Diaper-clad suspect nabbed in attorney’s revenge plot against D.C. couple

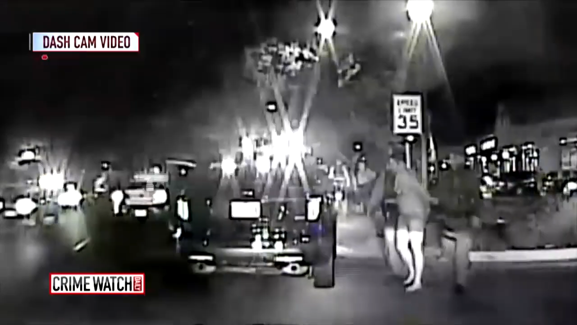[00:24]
This passenger was literally wearing an adult diaper.
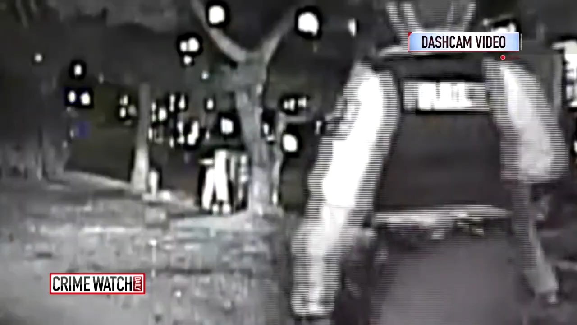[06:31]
So, where's Andrew? With guns still drawn, cops approach the car. And that's when they see it. This passenger, the male, was literally wearing an adult diaper.
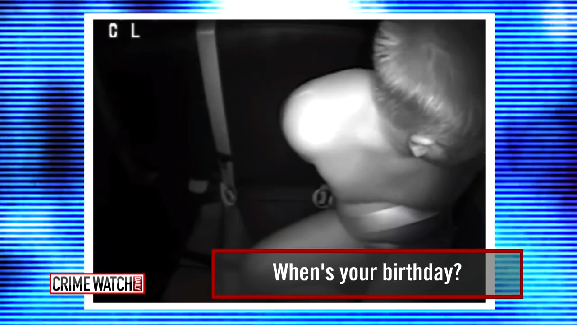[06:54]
What's your birthday? Something's wrong. Something's wrong with you? Yes. I can probably show you now. Yeah, we got the ambulance coming. So, they've got Andrew Shmuel in custody.